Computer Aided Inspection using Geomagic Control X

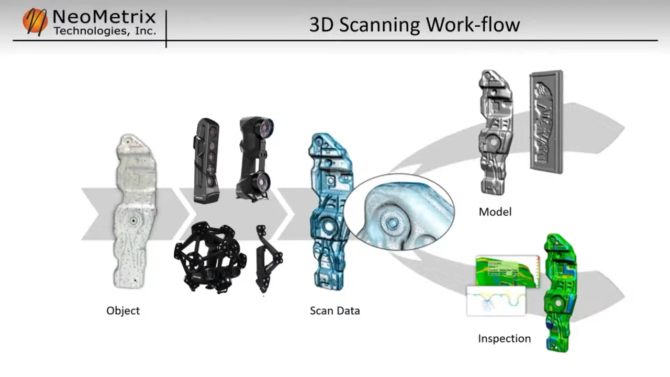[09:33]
and then start pulling off dimensional information. So here we can see a quick color map, which gives us an overall picture of the quality of the part that we're inspecting. So we do all this in Geomagic Control-X.
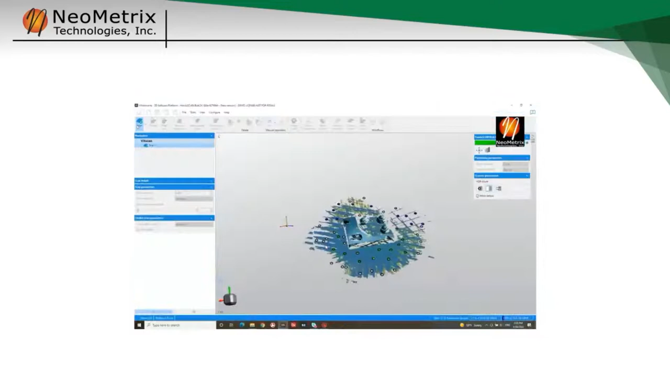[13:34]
And then the data is automatically being input into VX elements. And when the scanning is complete, that data will be saved out as a polygon mesh as an STL file.